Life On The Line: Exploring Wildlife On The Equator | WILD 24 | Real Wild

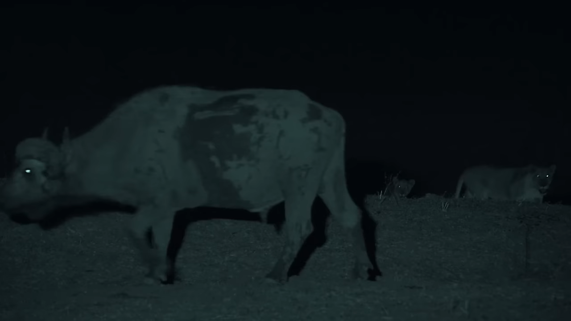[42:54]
The starving lion pride becomes highly organized when it is time to hunt.